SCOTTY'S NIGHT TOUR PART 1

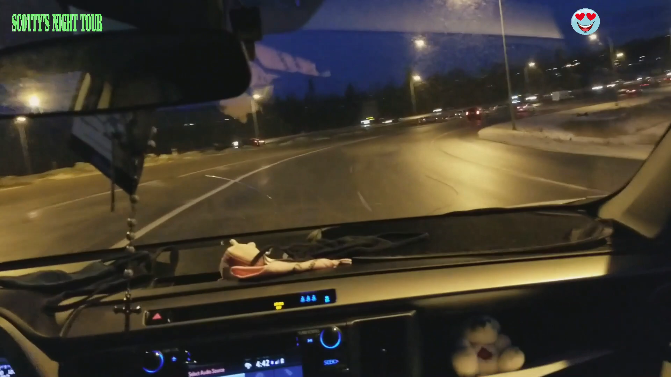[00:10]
It's just 4:42 in the afternoon, but it's too dark. It means it's longer. What do we call that? Ito po ang Scotty nag magbablog. So she's merging at main road, highway
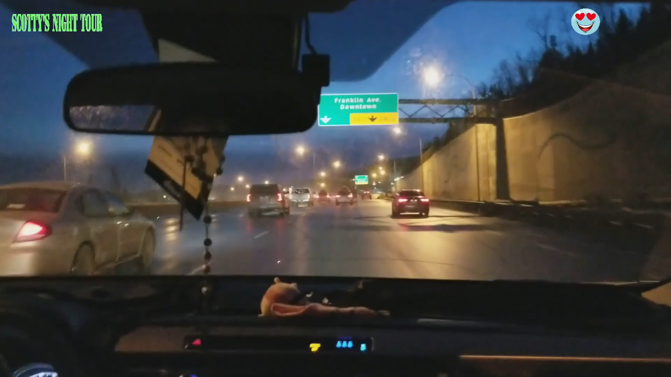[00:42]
63. It's a little bit busy.
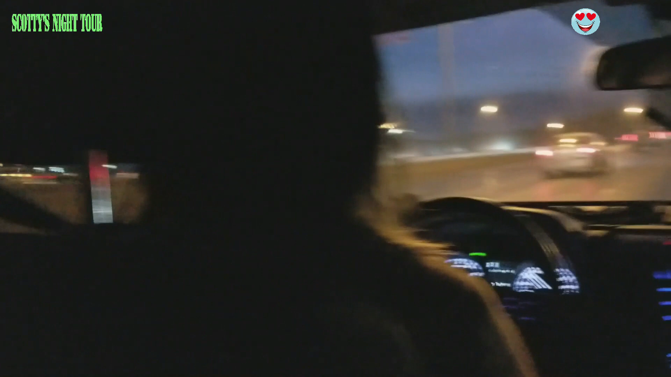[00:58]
Driver, samahan. Mga ano lang naman yung takbo ng aming driver, mga 60.
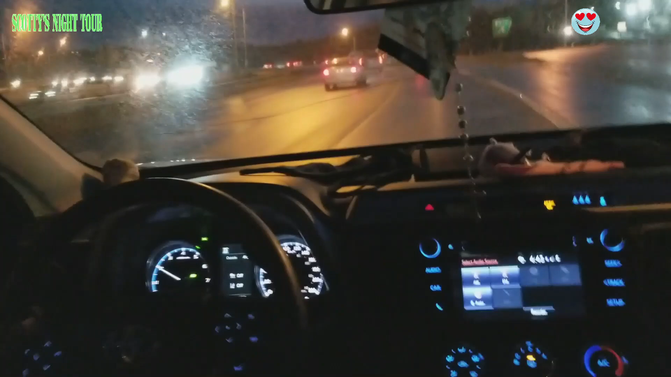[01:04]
60 lang naman. Tingnan mo, minamaneho mo ah.
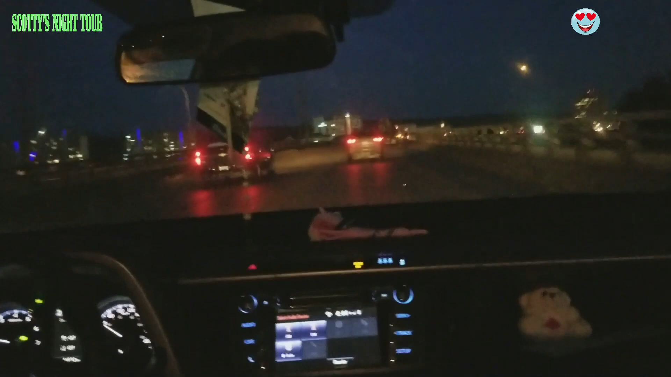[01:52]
So, back to the... Another signal, nanay. Driveway. Ganyan po dito sa Port McMurray pagka mga ganitong oras, little bit busy.
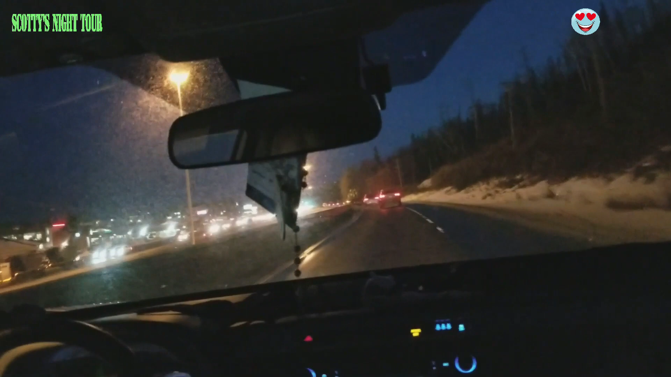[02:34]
Let's go grab hamburger, then let's go home again, man. Okay. This morning it's a little bit icy, so the road is wet.
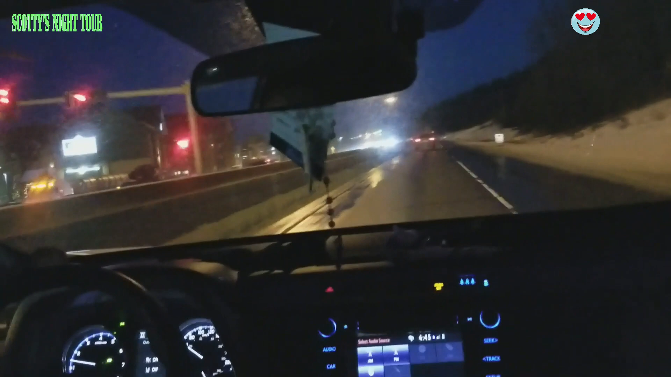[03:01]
Sometimes it's snowy, sometimes it's just freezing rain, snow, it's winter. Oh, what's going on? There's somebody's pulled over. Car. Yeah, so. Oops, I didn't see that. Sorry. What's going on?